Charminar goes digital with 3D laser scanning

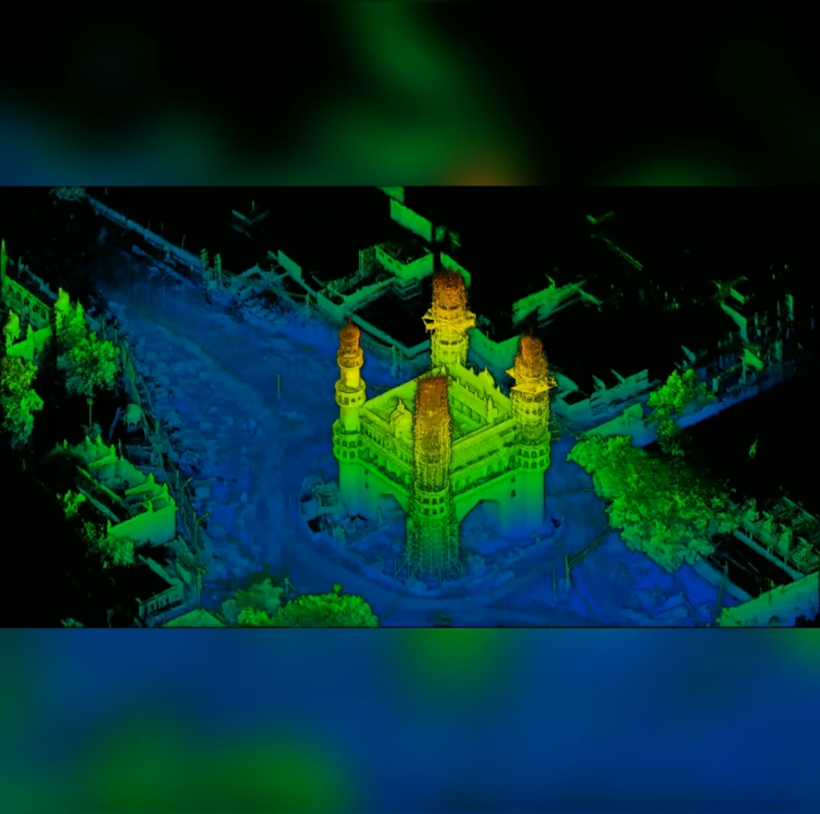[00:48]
In a first of its kind, LIDAR technology has been used to scan the heritage structure
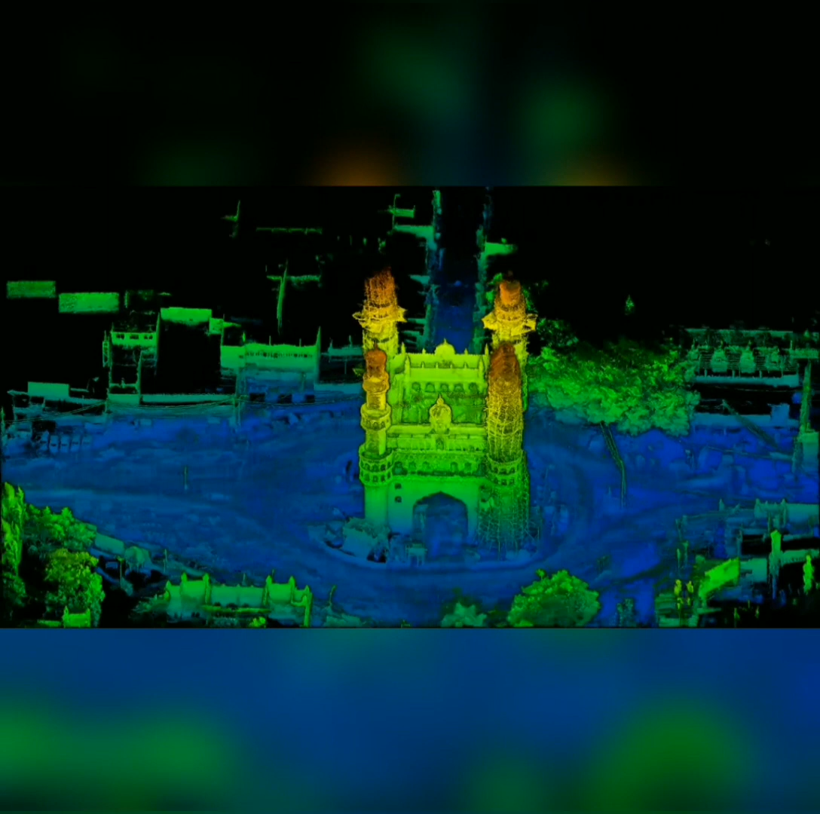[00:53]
wherein laser rays are used to build an intelligent model
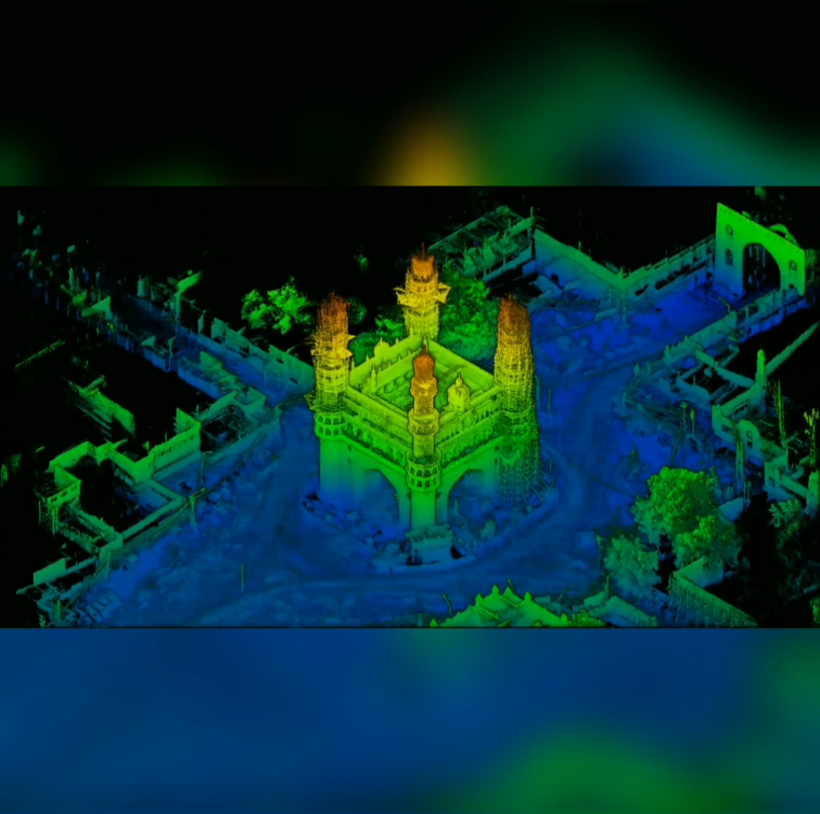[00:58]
with minute details to perform measurements,
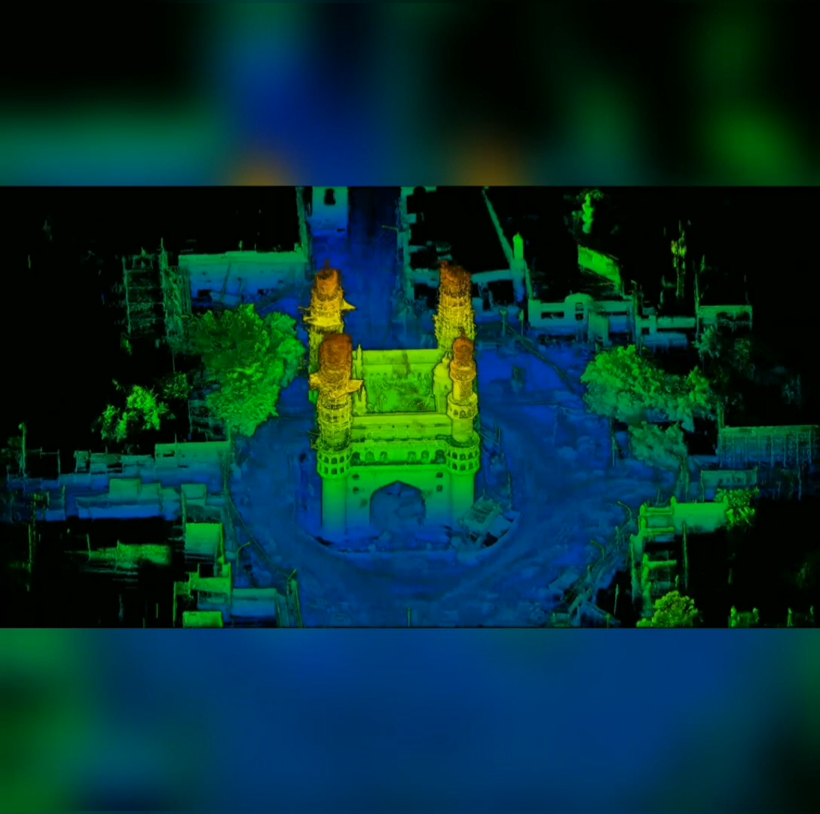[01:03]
create engineering drawings, research ancient construction
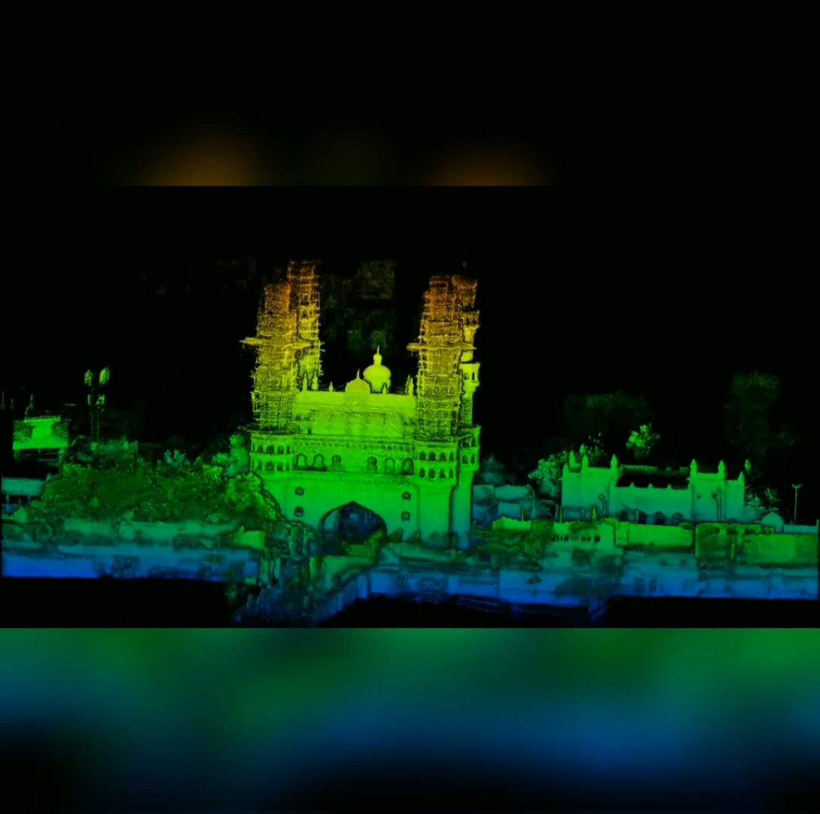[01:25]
innovator of the big leap in 3D modeling which
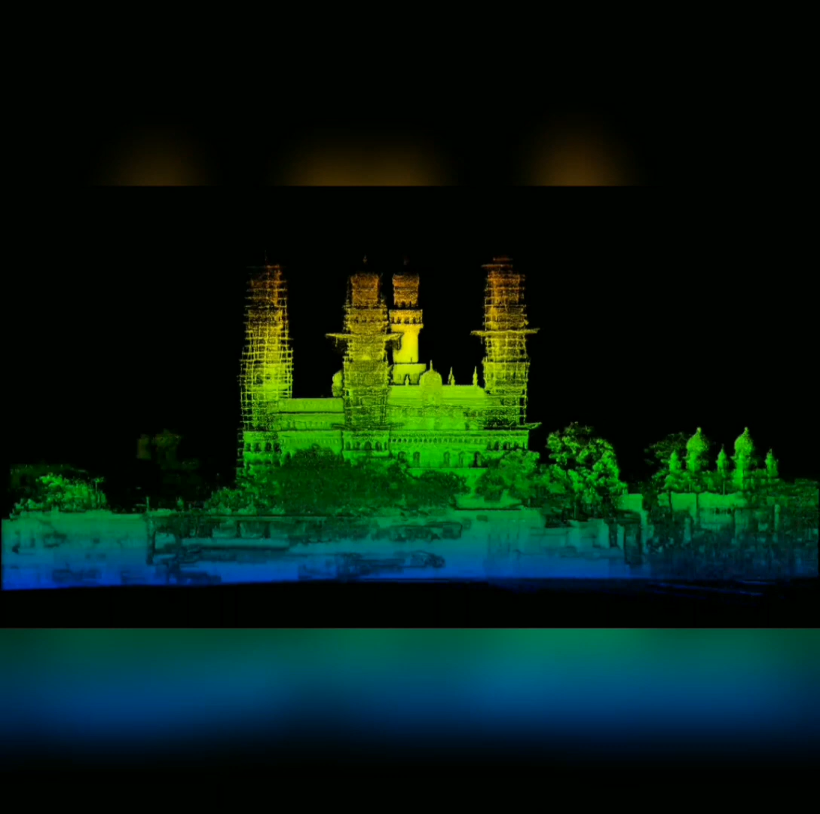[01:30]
has launched integrated handheld devices to enable modeling from
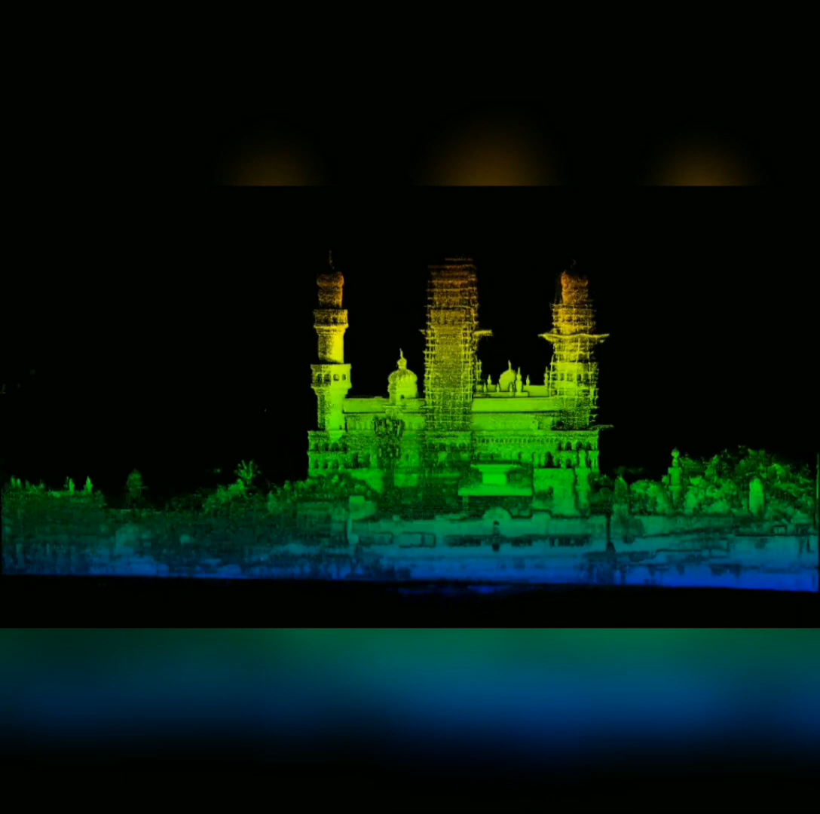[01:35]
input to output in real time with exceptional speed and accuracy.
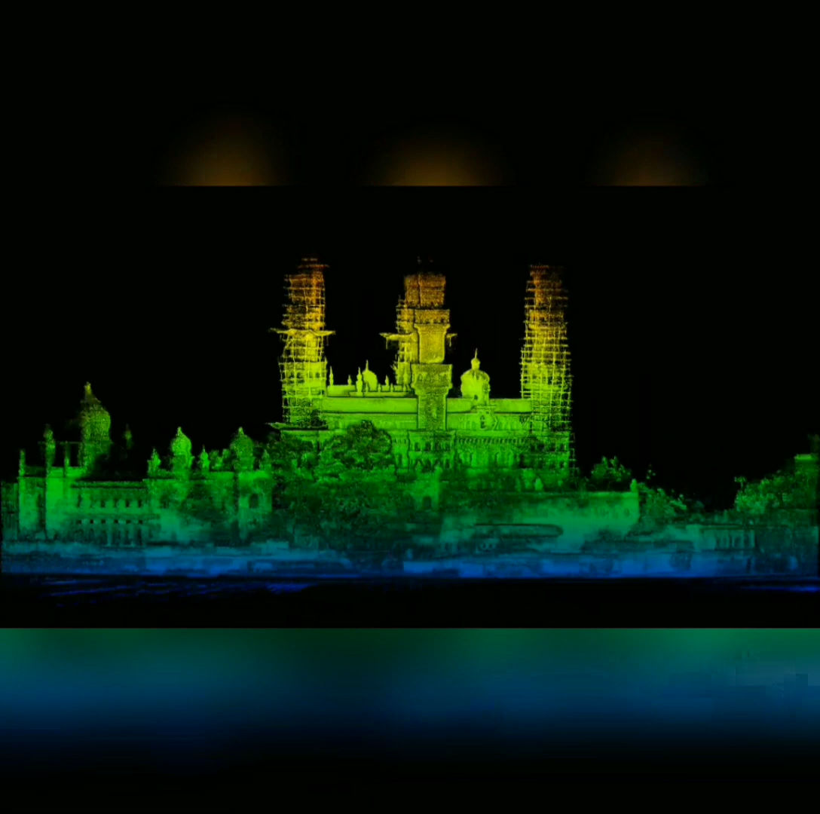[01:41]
LIDAR technology has proved its mettle in
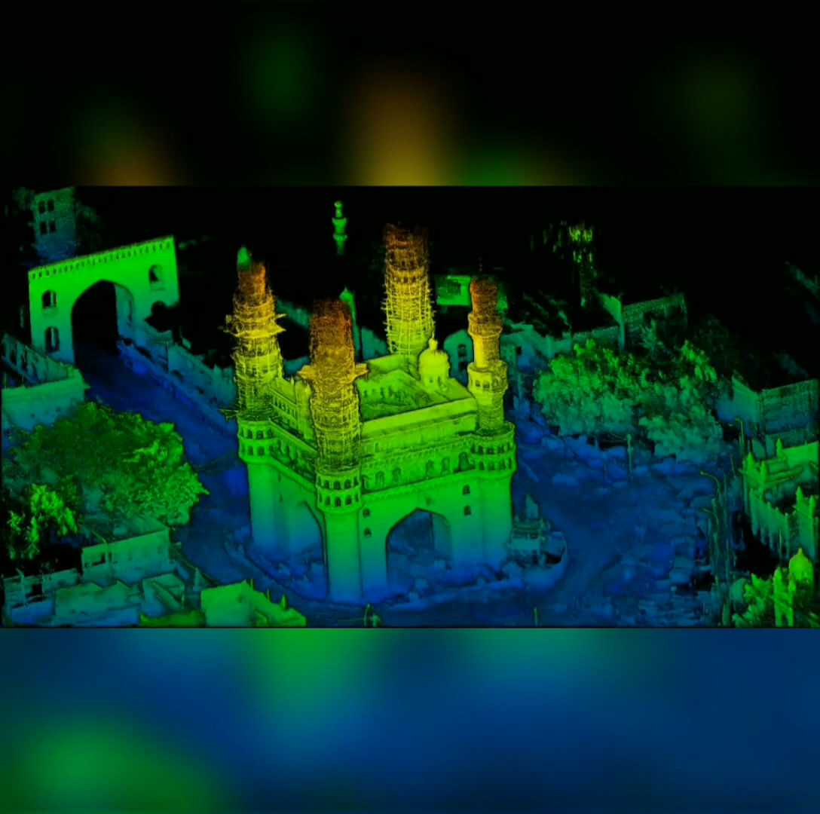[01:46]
providing smart solutions for optimum usage of energy and reduced wastage of resources.